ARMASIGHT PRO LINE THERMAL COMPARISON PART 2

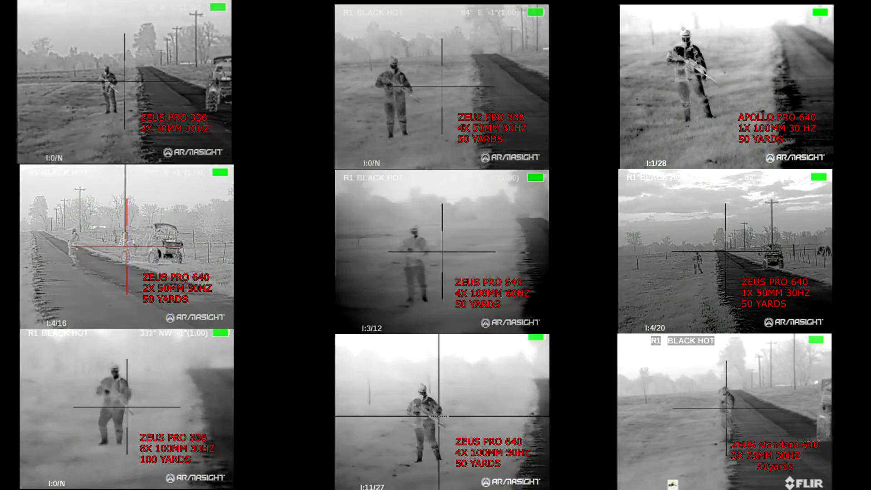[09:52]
Okay, what we have here is one male target with an AR-15 wearing multicam ACUs driving a UTV. We go, we start with the 336, 30 millimeter, 30 hertz, and we're going to go all the way up to the 640, 100 millimeter, 60 hertz scopes.
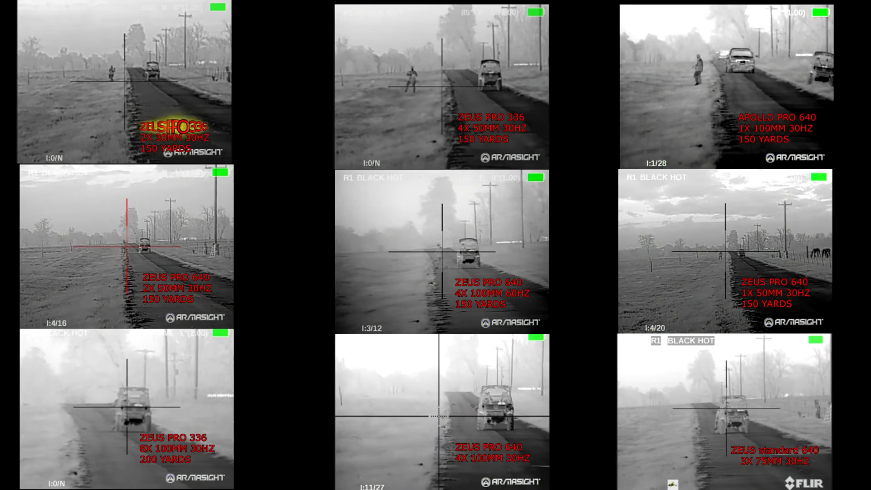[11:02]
So again, for this test, the 100 millimeter is not going to really, it's not where it's really going to shine, but still put them all all together here for you. And what I'm also going to do as the week goes on, I'm going to make it where you can click on each one of these videos and it will take you to the actual full video where you can look in full screen at each one of these. So you'll be able to click on each one of these and it will take you to the video that's being shown in full screen on a separate YouTube video.
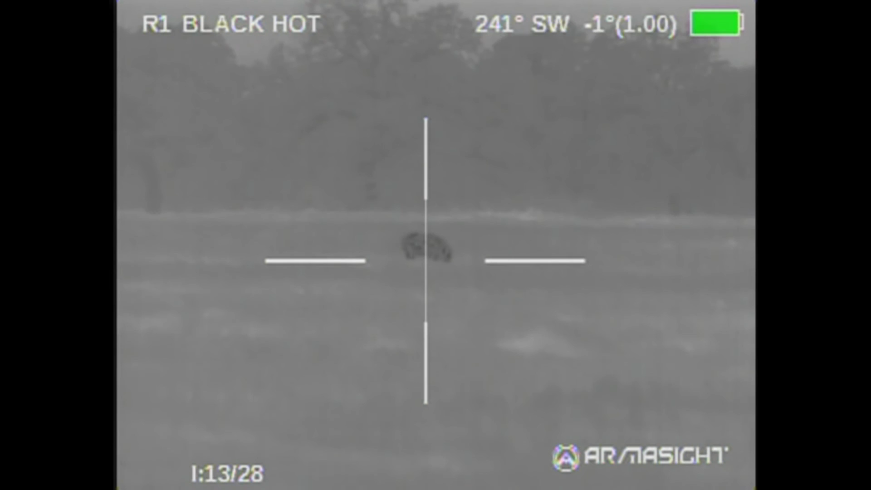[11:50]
And I went through, as you'll see here, it starts out in black hot.
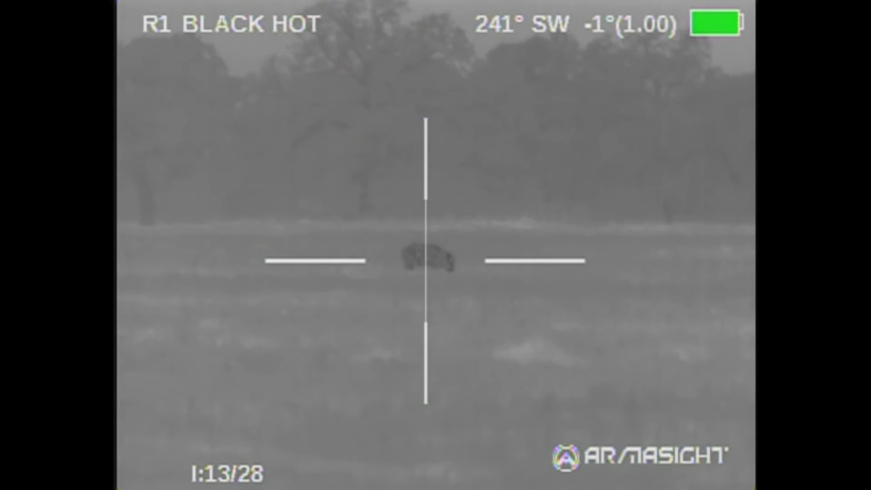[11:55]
And what it is, is the weeds are, are tall and it's, I didn't, I wasn't getting the definition that I wanted.
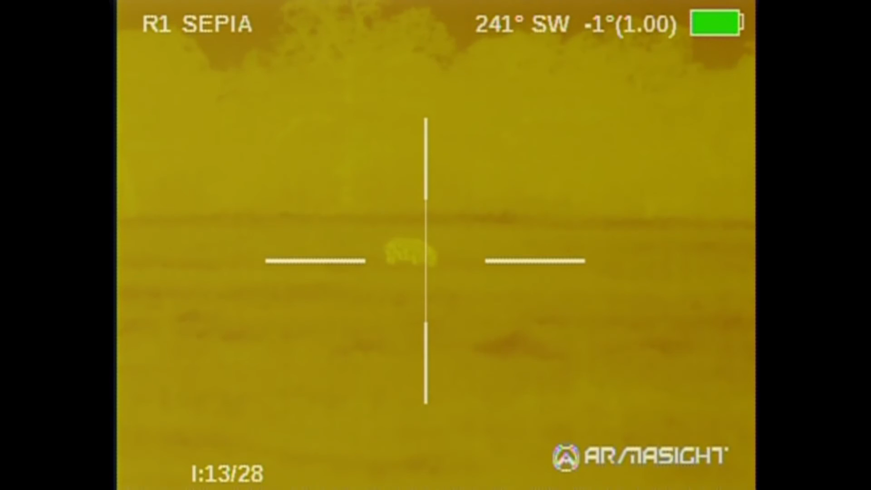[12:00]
I thought it was because of the rain. It ended up being, well, it was partly because of the rain.
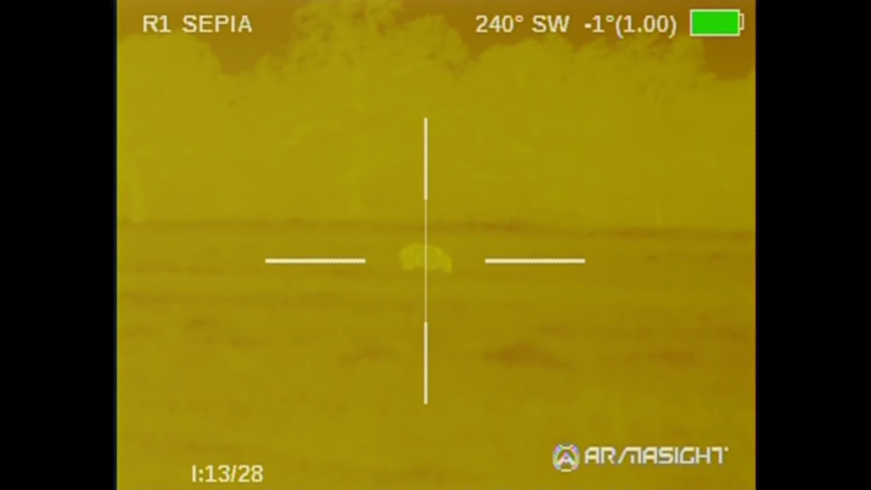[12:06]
It was because the weeds were tall and they were wet, but I wasn't getting the definition that I'm used to with this pro line.
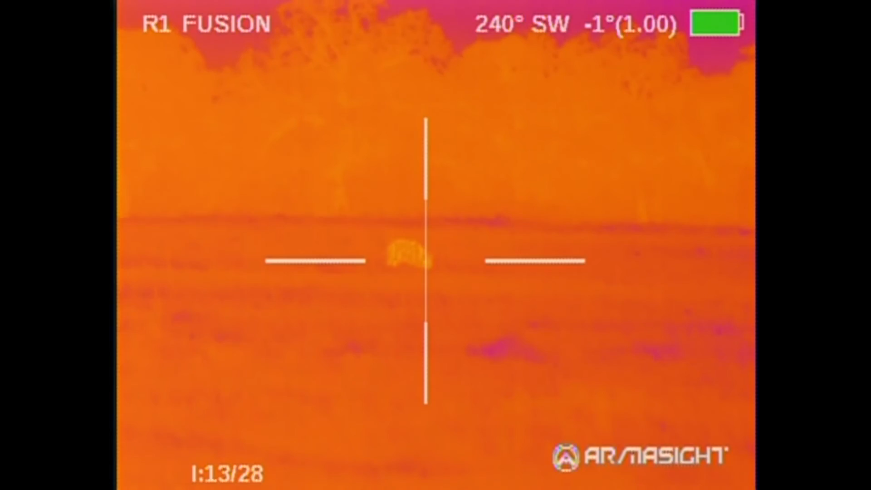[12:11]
So I went through all the different pallets, as you can see here,
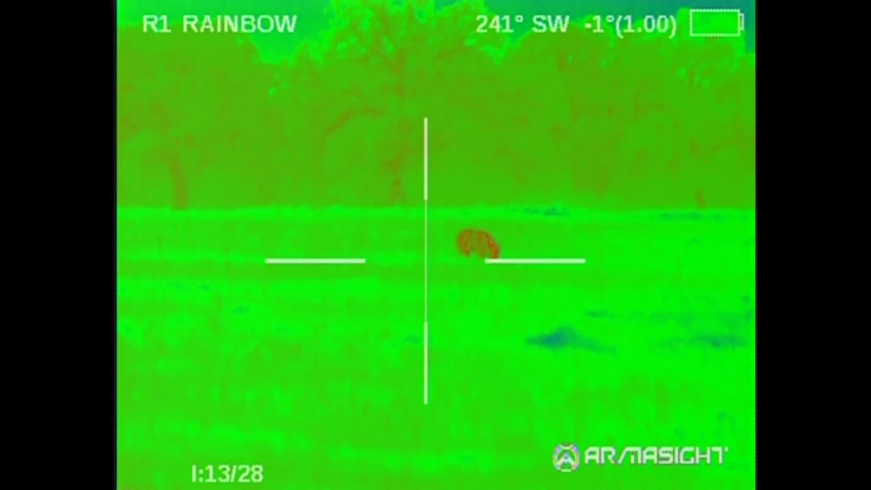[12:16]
which we started out with black hot, we went to sapia, and then the fusion.
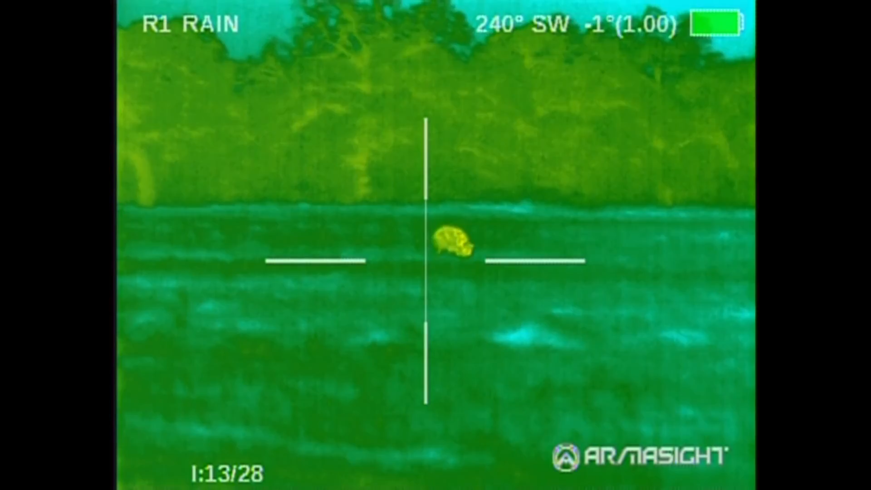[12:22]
Now we're in rainbow and then rain, which is what I ultimately end up choosing for this because I thought he stood out really well.
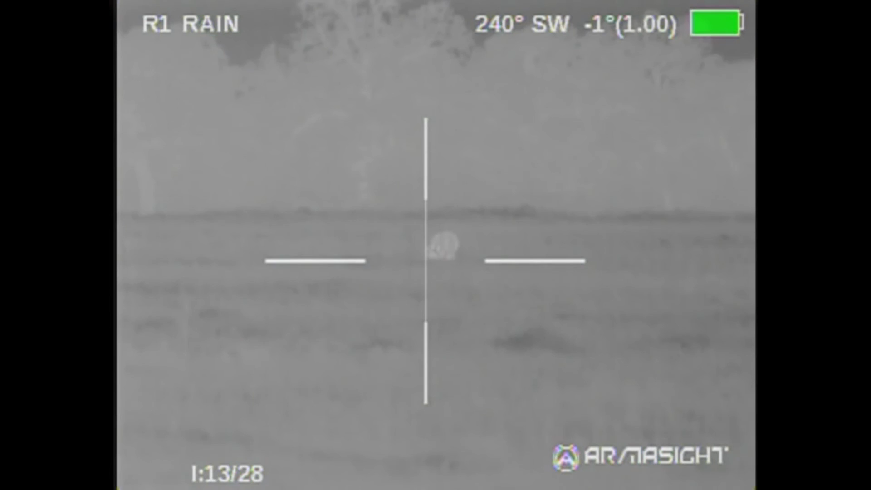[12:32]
And I'm going to cycle through one more time before.
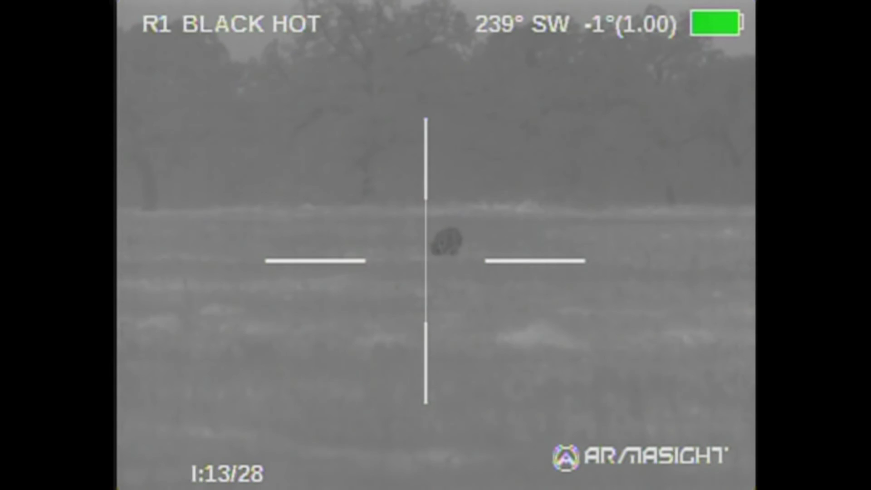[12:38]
There's white hot, black hot, sapia,
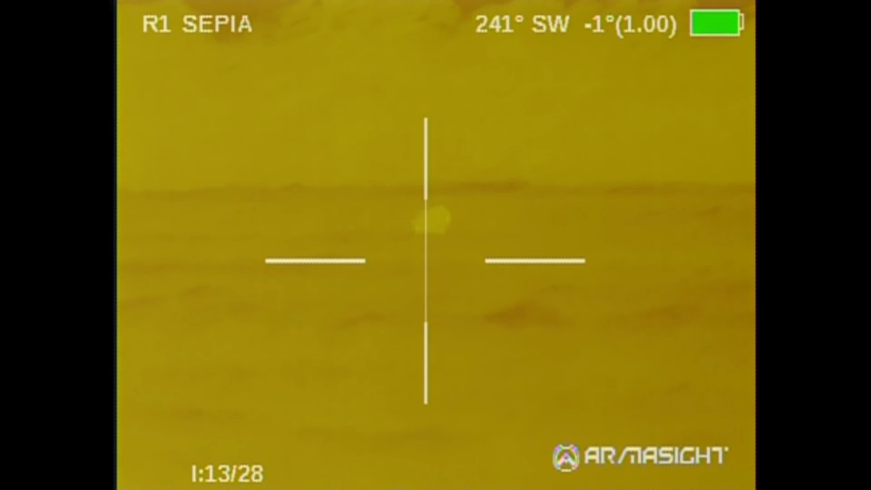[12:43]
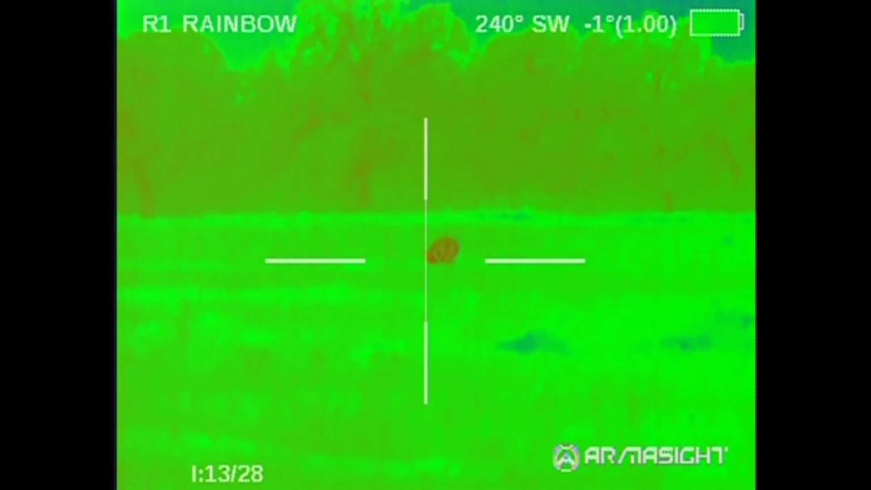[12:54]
and then rain. And you have to remember this was looking through waist-high weeds, you know, in a rainstorm.
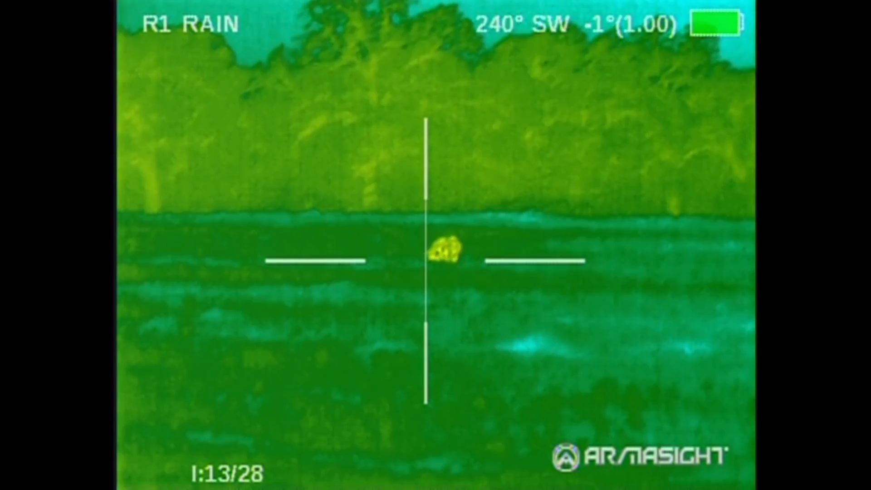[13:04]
So, but that's, that's just one example of how you can use these different pallets and how to work.